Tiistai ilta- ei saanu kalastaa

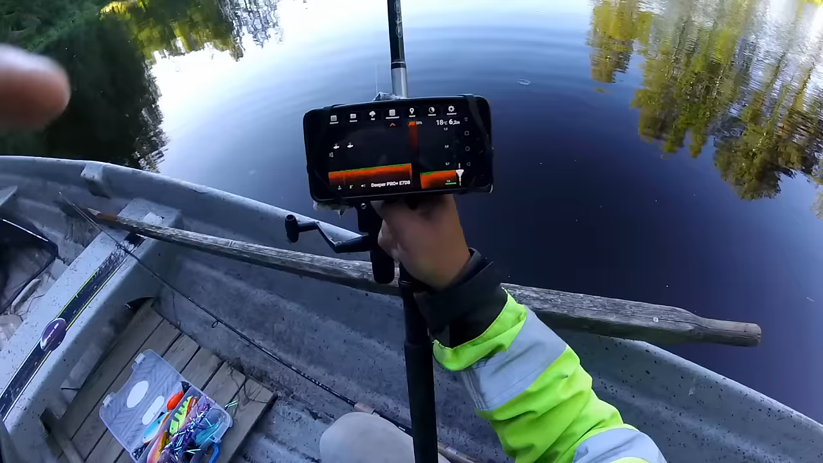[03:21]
Joo, nyt minä tulin vennellä tähän pohjukkaan. Niin nyt kun katsotaan pitemmälle tänne. Siinä on 6,1 metriä. Tuolla asuu kohdalla.